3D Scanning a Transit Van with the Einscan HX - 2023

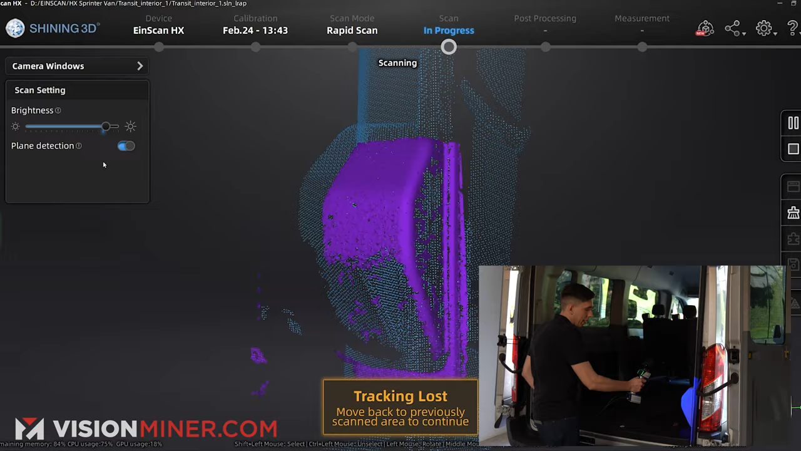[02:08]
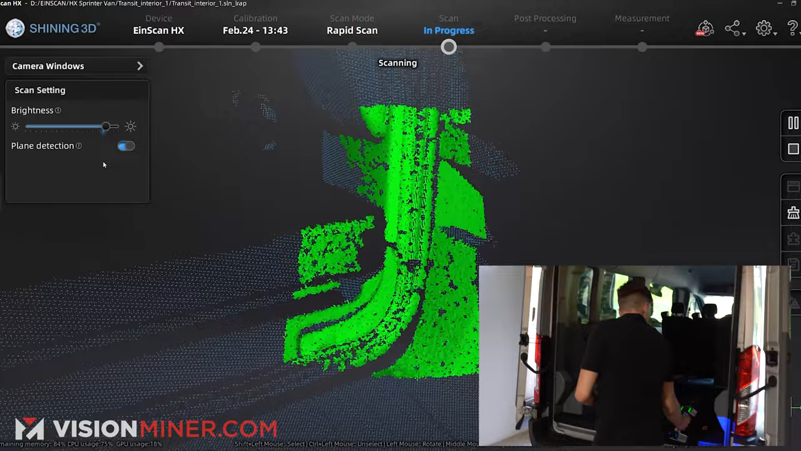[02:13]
and so I'm just gonna maybe get a little more in some areas I want to add to the bumper a little bit
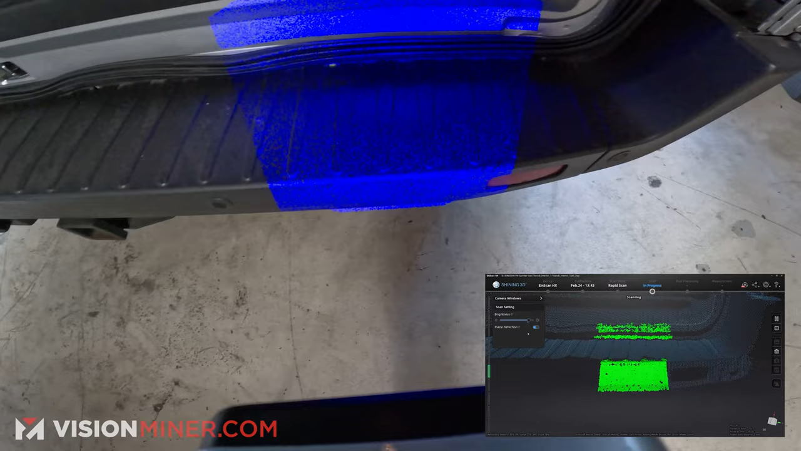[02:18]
let's get that trailer hitch in there and the other thing is I can scan this in multiple
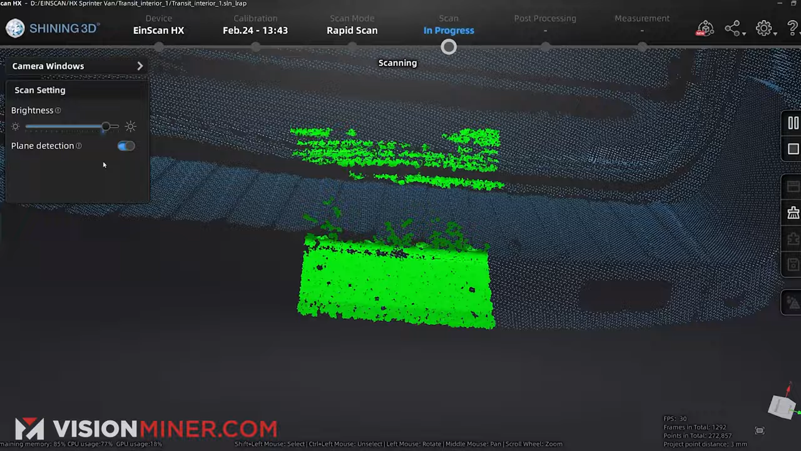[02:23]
sections and that's actually what I'm going to do there is a thing called volumetric accuracy and
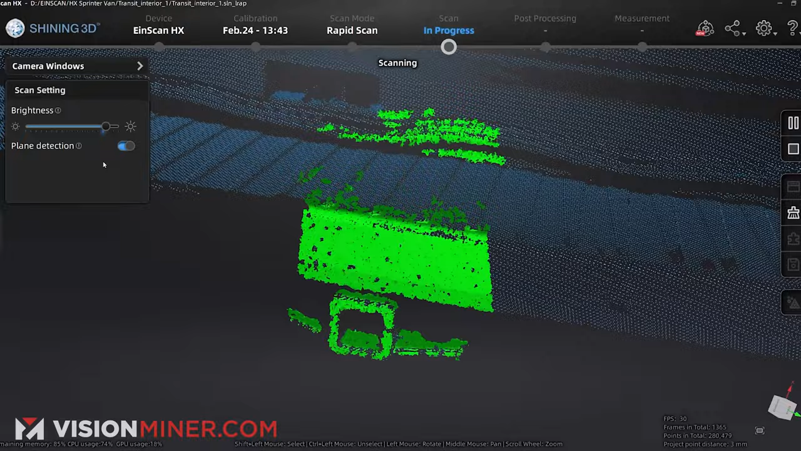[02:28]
what that means the further I get from the first starting point of the scan then
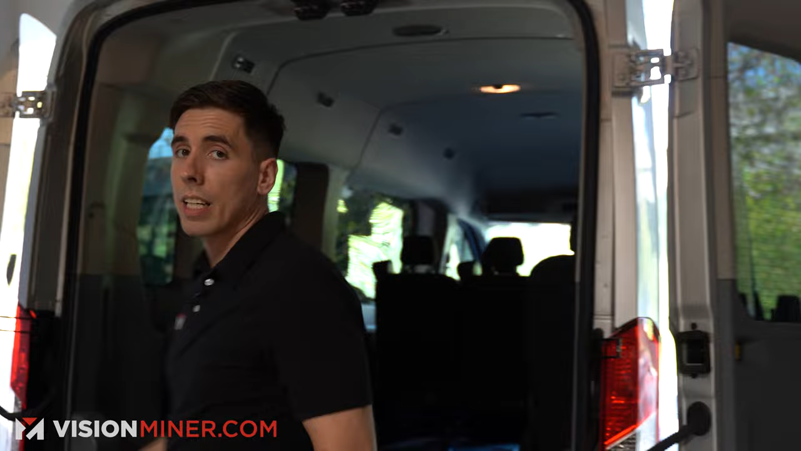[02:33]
volumetrically the further way exponentially the accuracy goes down so if I were to go 20 meters in one direction back around it might be off by a little bit so scanning in 6
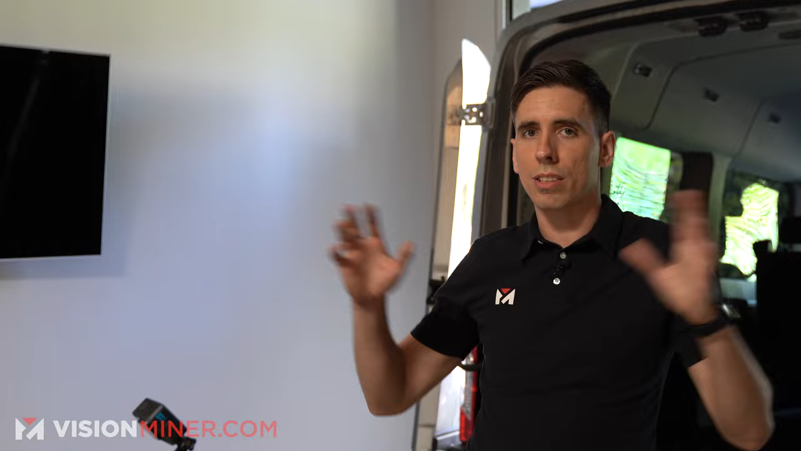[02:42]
to 10 foot sections is optimal plus it's a lot less stressful on the hardware in your computer they're using
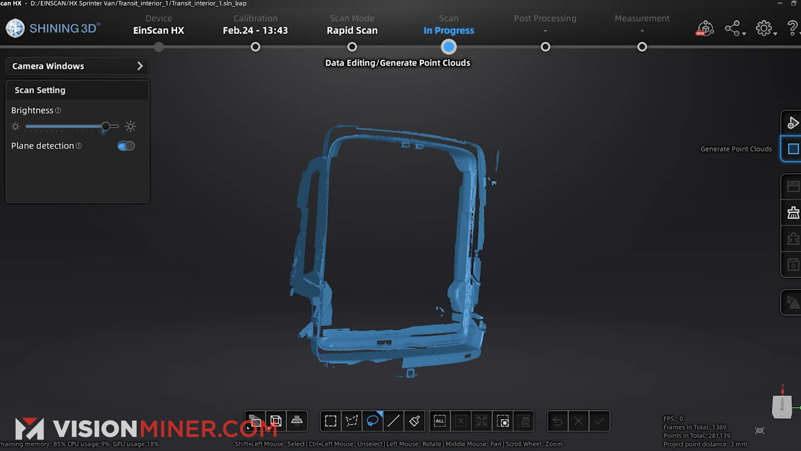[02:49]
so I'm just gonna look at this great that's
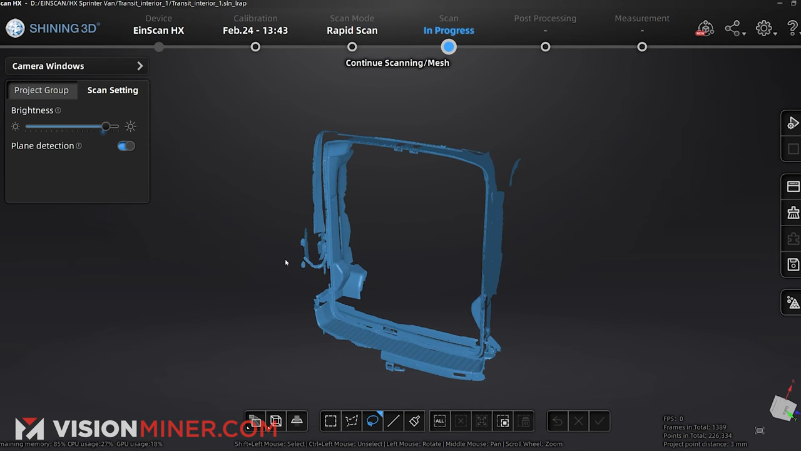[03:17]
uh let's say I want to get a little bit of the interior I'm just gonna hit project
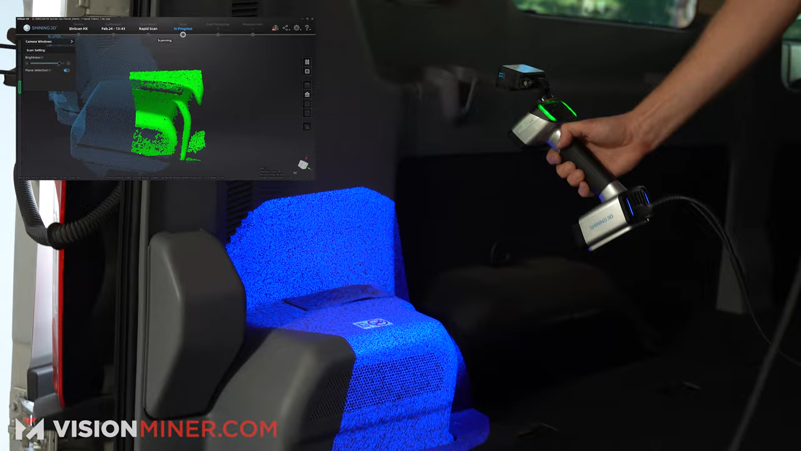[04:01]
go up into here let's come up and get this vent
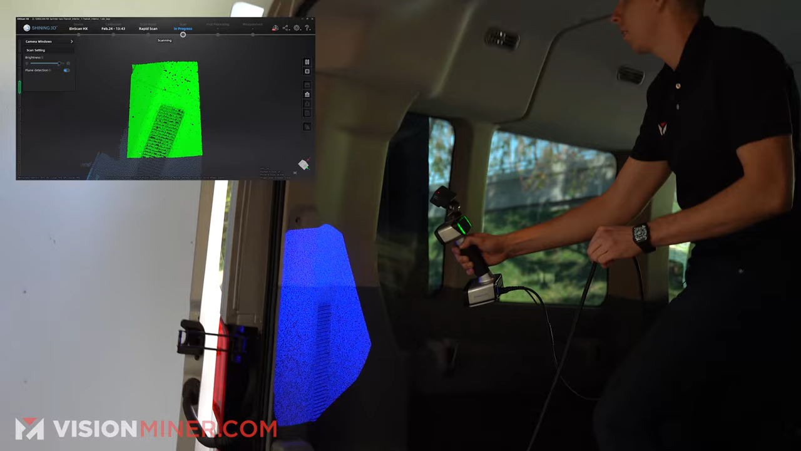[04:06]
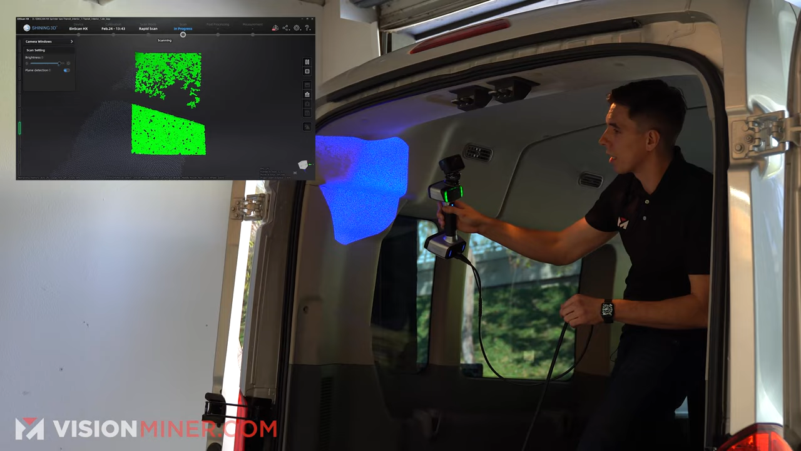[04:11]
so this is doing an incredible job just tracking all these relatively flat spaces everything does have a
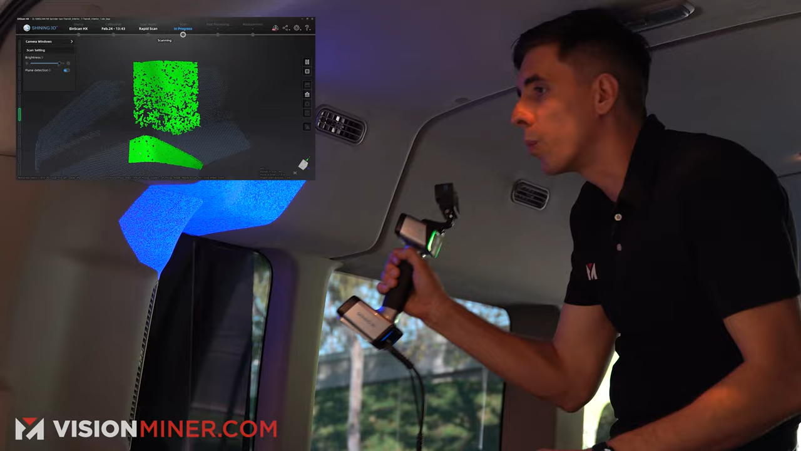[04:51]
window is reflecting some of that data so I'm just going to come around now I can
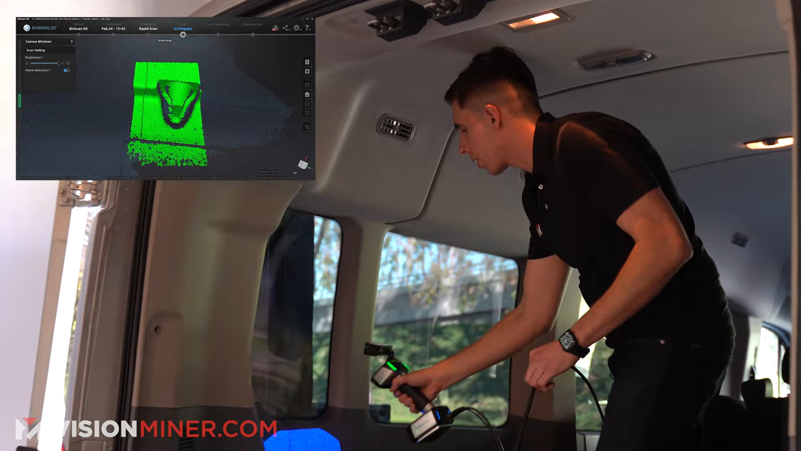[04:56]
always come back down to this cup holder here
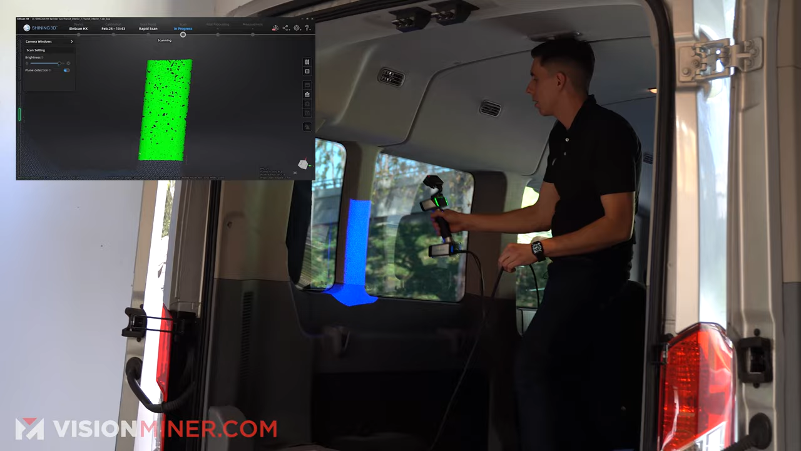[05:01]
I'm going to come up and continue to get the window frame all right cool connect that over there
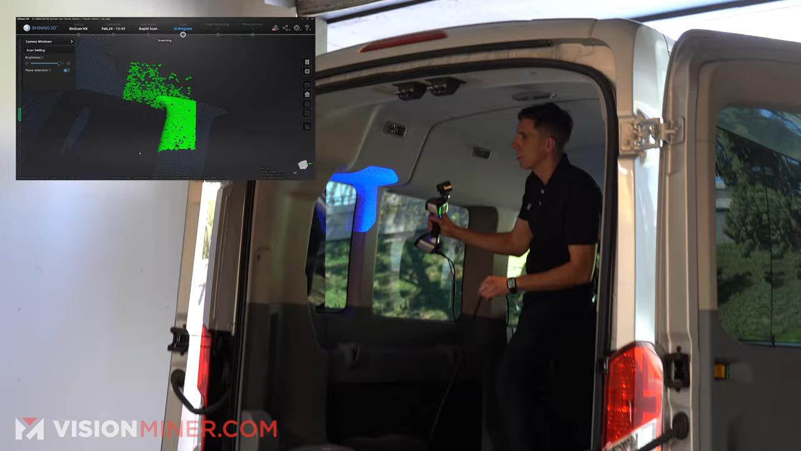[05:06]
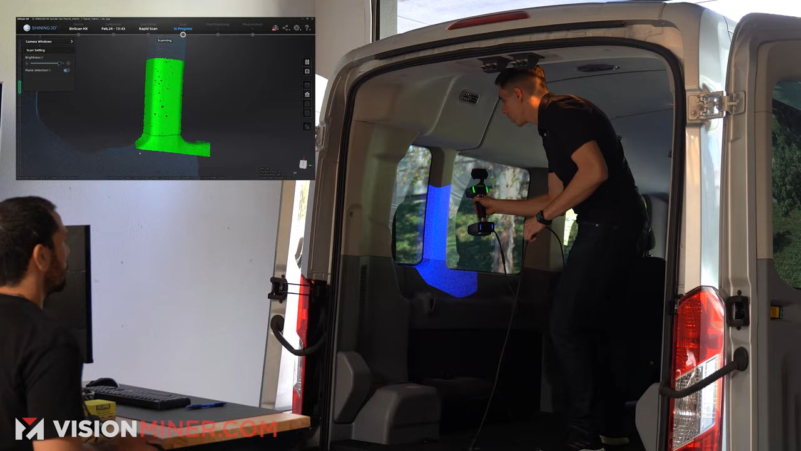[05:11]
uh if you're if you've done scanning in the past and uh you get kind of frustrated with it this is this is
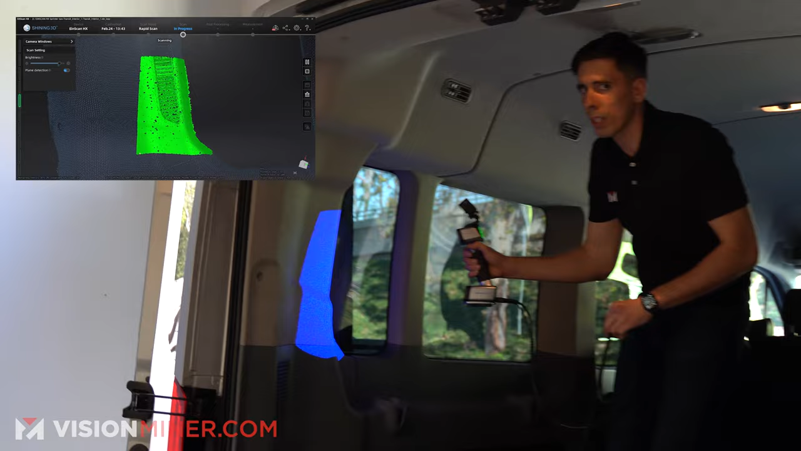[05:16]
real we're not doing movie magic here this is how easy the scanner works yeah